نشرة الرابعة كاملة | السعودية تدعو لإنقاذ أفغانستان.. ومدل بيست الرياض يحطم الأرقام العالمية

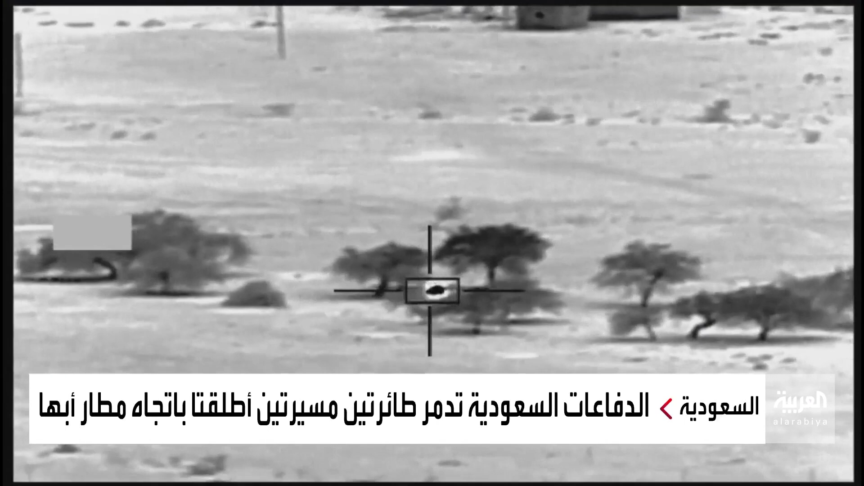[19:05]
وبحسب التحالف، حاولت الميليشيا الحوثية استهداف المسافرين فجر اليوم الأحد بثلاث مسيرات انطلقت من